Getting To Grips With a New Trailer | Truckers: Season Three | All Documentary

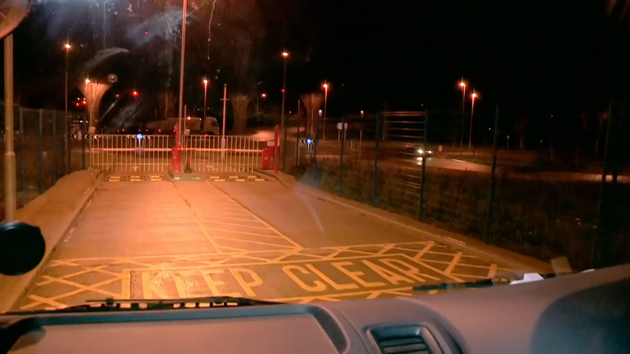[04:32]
There's some gates over there. Obviously, no-one's answering at that gate, so I'm just going to go to another one.
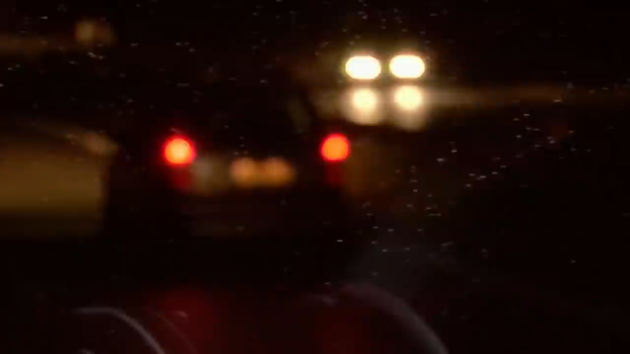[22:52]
It's 60 miles away from London. So, you've got to keep the foot down and keep going. The truck can only do a maximum speed of 56 miles an hour.
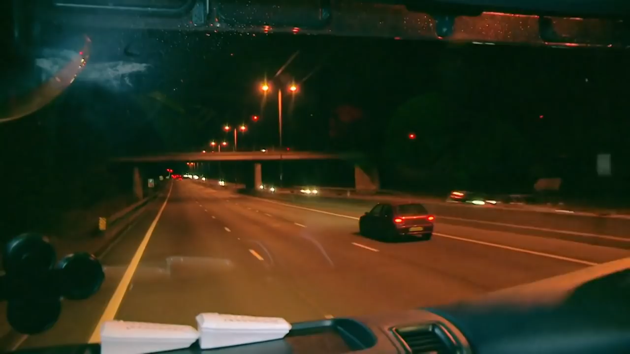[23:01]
But there's an unexpected bonus. That's the quietest I've ever seen the M25.
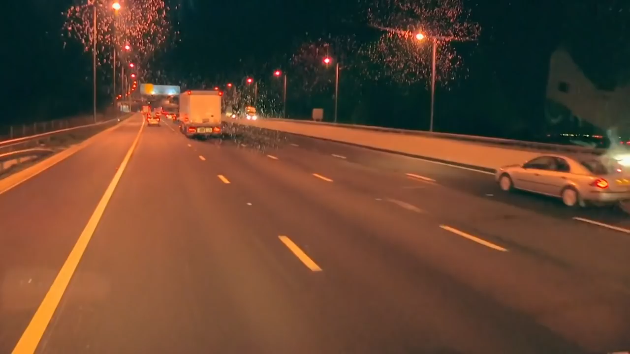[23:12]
Thanks to clear roads and skies, Eddie reaches Barking in good time. There you go. That's us made it now with 35 minutes to spare. But he still needs a quick turnaround so he can park up before his hours run out.
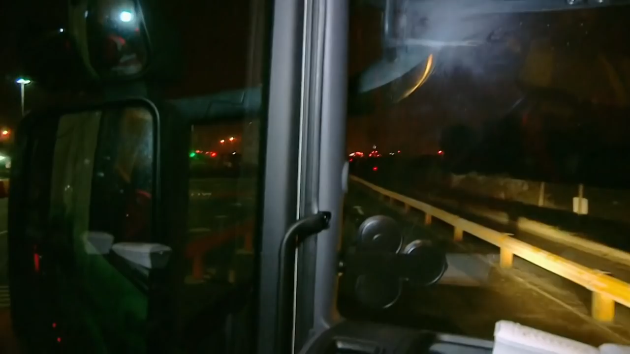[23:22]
Obviously the depot's not as big as Felixstowe. Easier to find your way around.